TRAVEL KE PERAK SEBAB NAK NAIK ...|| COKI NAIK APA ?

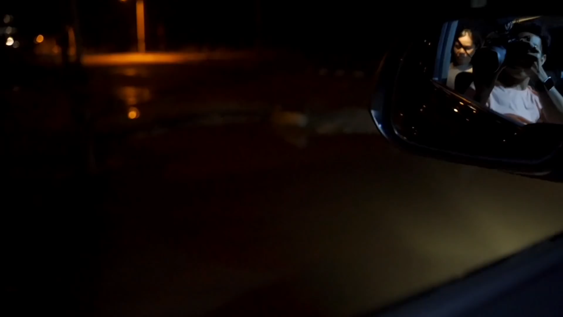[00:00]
lubang. Oh my god. Oh my god. Oh my god, geng.